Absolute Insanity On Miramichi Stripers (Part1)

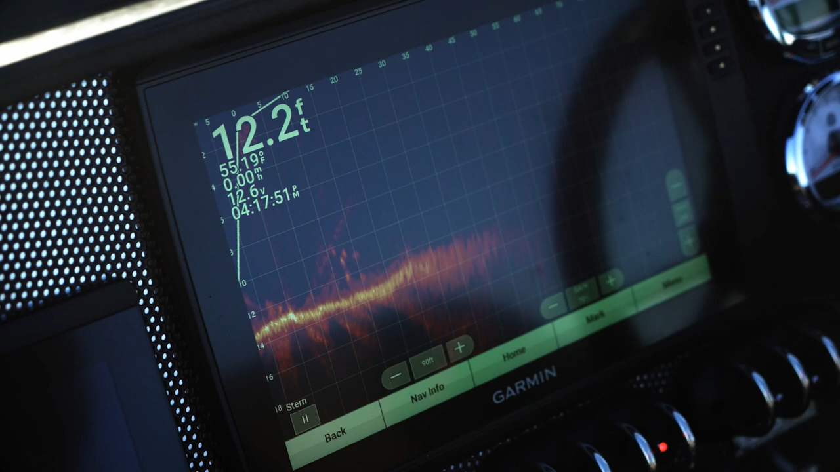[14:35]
On screen: depth 12.2 ft
And he looked at the live scope, saw the direction, he cast out and he hooked that fish up. That is the beauty of it. You're fishing where there's fish and not where there's not fish. That's the nice part about live scope.